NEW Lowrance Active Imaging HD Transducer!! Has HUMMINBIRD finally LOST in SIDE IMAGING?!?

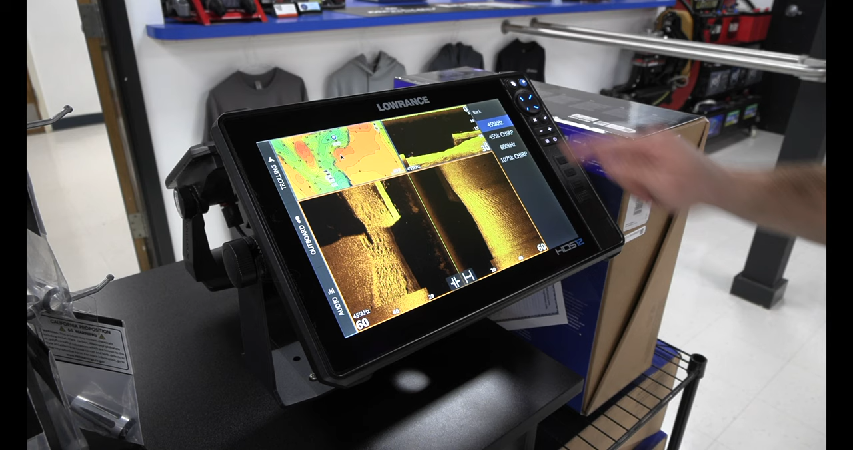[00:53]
If you want to run this on a live or carbon, you're going to have a module to be able to run that as well, and you are going to have some additional transducers that actually do fish reveal. And those will have to use a module on both the lives, carbons, and the pros.